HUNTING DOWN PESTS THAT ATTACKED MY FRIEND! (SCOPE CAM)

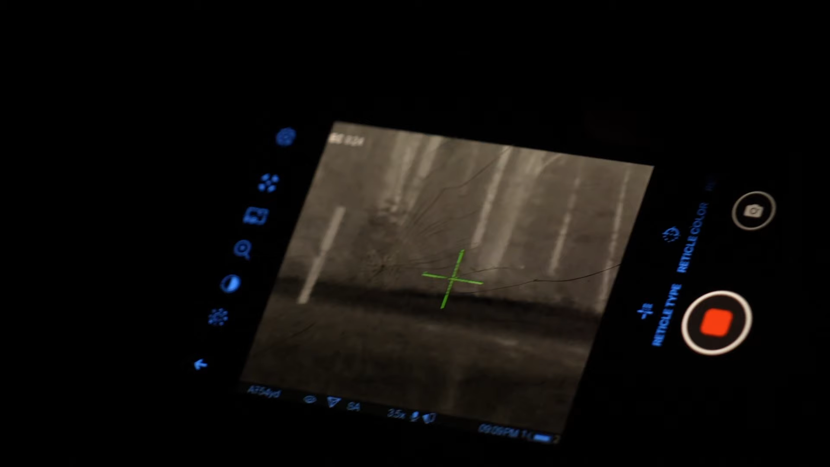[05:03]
I missed him. I think. We got no idea if he hit it or not. We're trying to figure it out.
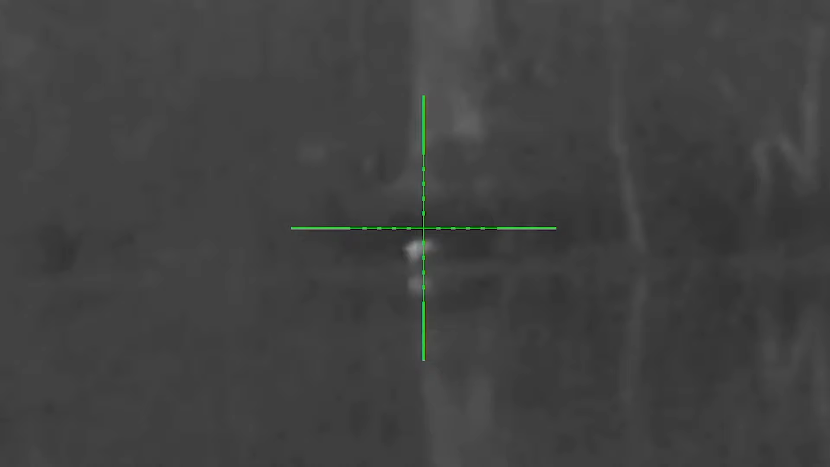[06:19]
He's hobbling. Yeah, I think he's in the water. No, hold on. There he is. Hold on.
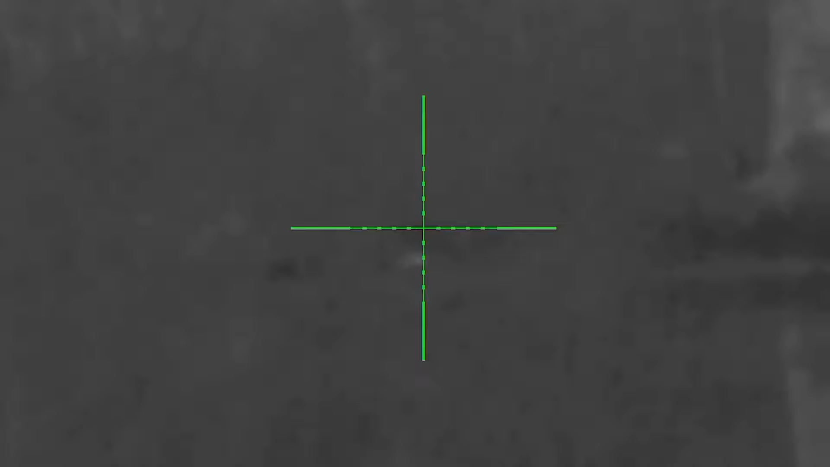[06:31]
He's dead. Let's see if we can get another one. I think I hit him the first shot, to be honest. Oh, hold on. He got scared.
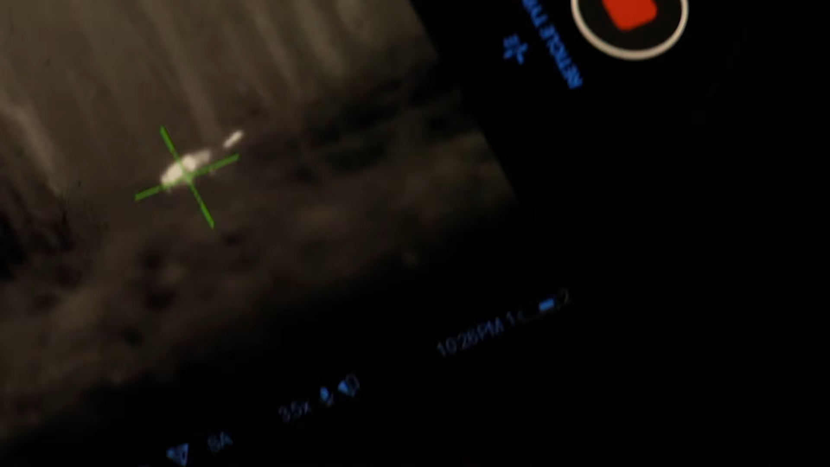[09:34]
What in the heck was that? Pretty sure it was a cat. Oh, what? Cat.